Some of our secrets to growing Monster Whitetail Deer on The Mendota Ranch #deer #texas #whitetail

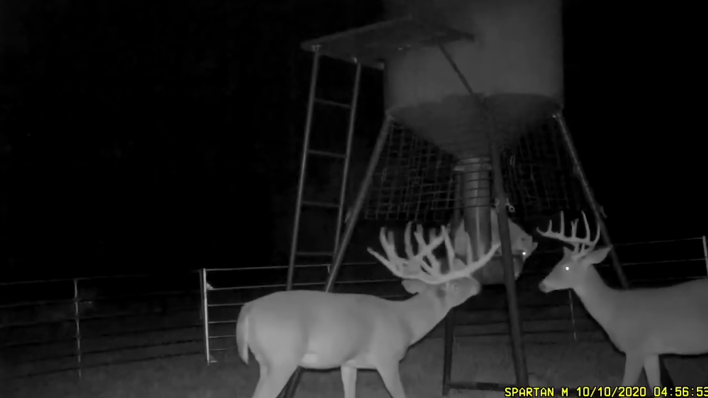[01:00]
He's probably the top deer on the ranch right now. He's a 5-year-old deer. He probably gonna score 260, maybe a little more. Just a beautiful deer, just the kind of deer you just love to see. And I won't shoot him. And what I do with like a deer like this, because I enjoy watching them.